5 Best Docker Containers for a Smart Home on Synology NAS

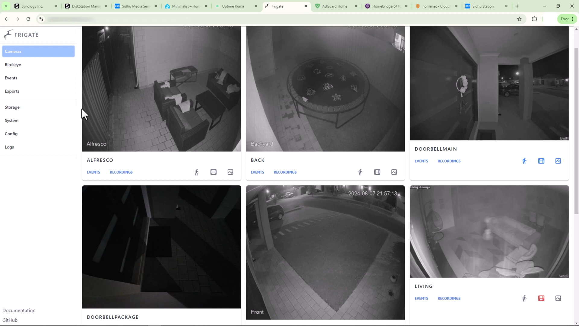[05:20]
object detection for ip cameras it is designed to work with home system
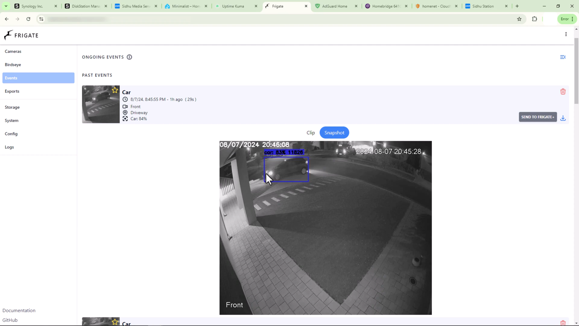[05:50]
when motion is detected or when a person enters a defined zone it also supports customizable detection zones which users can create specific direction zones within the camera field of view this will help to focus object direction on particular areas and reduce false positives it's a powerful tool to integrate advanced video surveillance capabilities into your smart home i have created three video series on